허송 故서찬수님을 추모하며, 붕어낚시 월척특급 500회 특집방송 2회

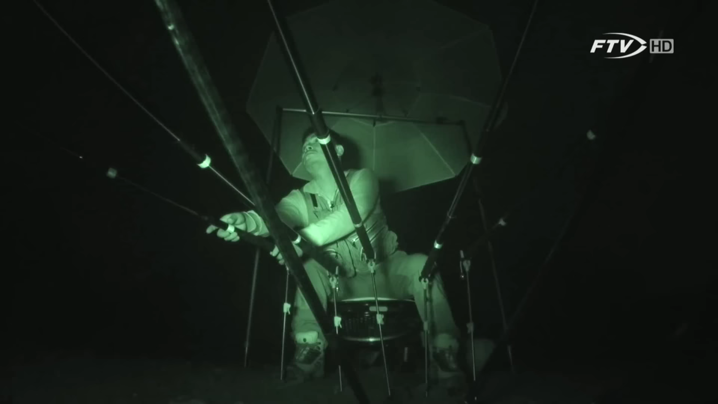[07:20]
저렇게 큰 걸 낚아 놓으시고 지금 이 카메라 장면이 나온다는 것은 오래되지 않았다는 거예요. 작년 적외선 카메라 옛날에 없으니까 이거 왔어! 이거 그렇다 이게 또 중독되는 소리예요.
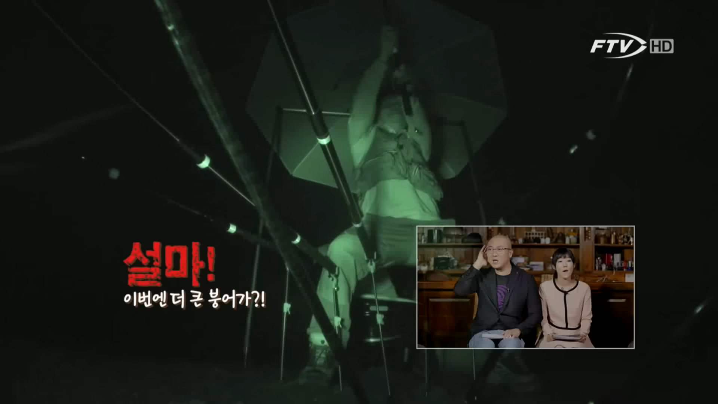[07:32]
핑 하는 소리 이 피아노 줄 소리 그냥 핑 그래 자세가 완전 김하자세 나온 거지 카리스마 있어요.
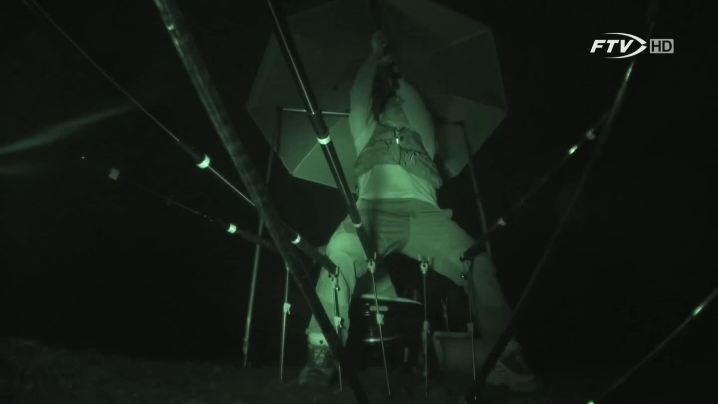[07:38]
자 딸려 나옵니다. 야, 물이 워낙 많이 빠져 있는 상태고 지금.